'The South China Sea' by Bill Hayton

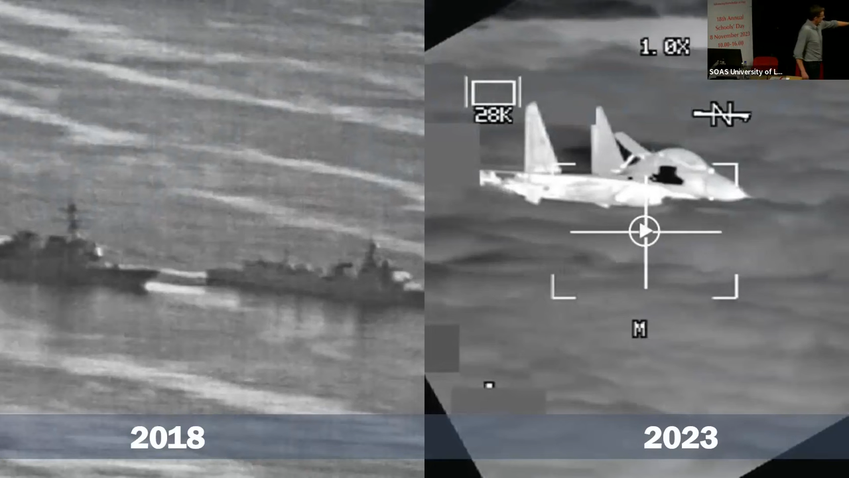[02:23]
sea this one 2018 and here you can see a chinese warship trying to cut in front of an american warship uh this is a picture taken from a b-55 bomber with a chinese fighter jet um flying uncomfortably close um and so what's what's going on why is all this happening um so this is